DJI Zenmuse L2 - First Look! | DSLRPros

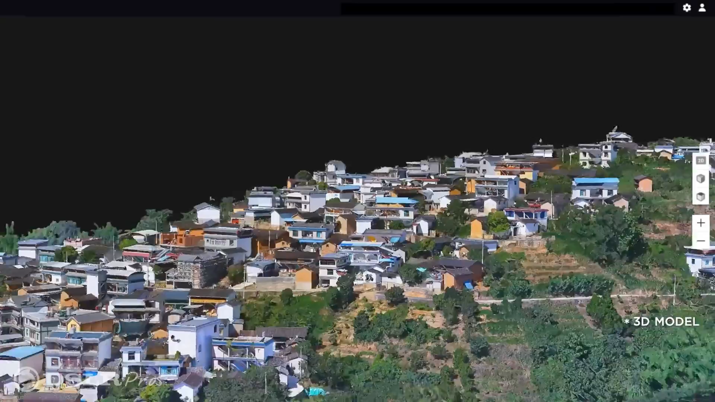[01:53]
which works by stitching still images together. You can also capture both LiDAR data and photogrammetry data simultaneously.
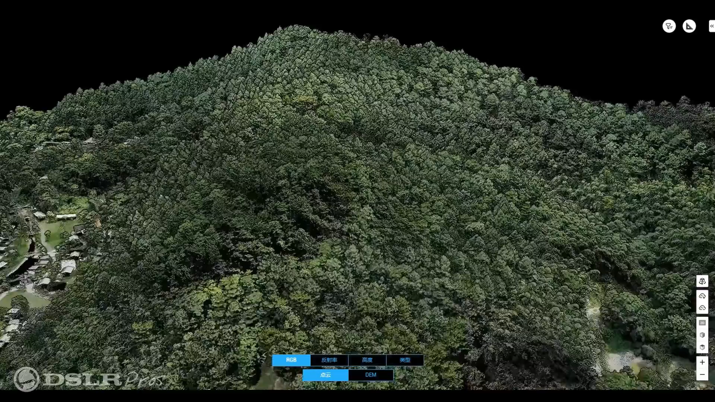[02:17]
The size of the laser spots are small enough so that the L2 can easily
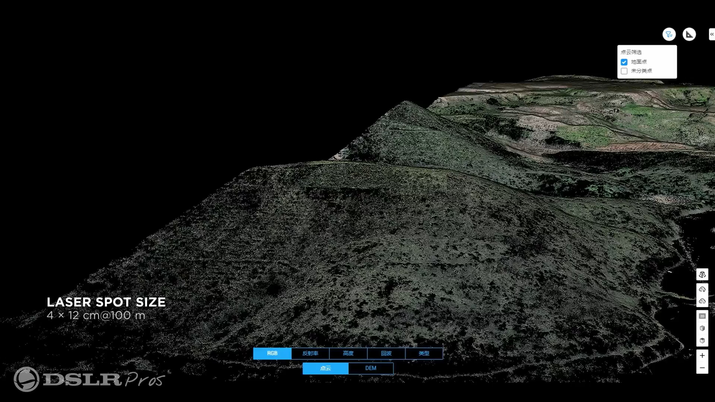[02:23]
capture accurate topographical maps by penetrating foliage to get to the ground layer and
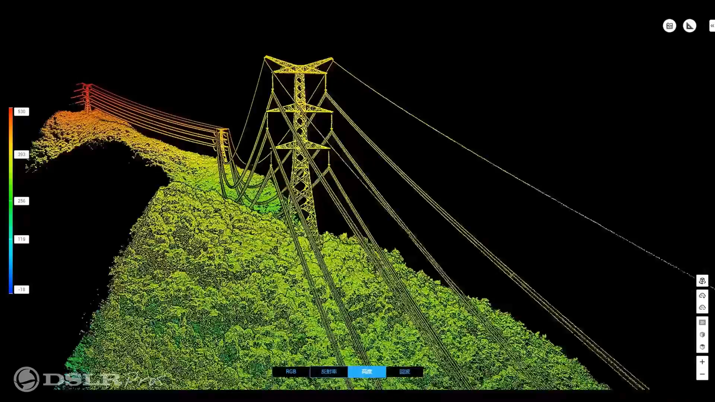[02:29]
precise enough to capture power lines for managing electrical infrastructure. You can also record this data fast and efficiently with the L2's ability to capture 2.5 square kilometers or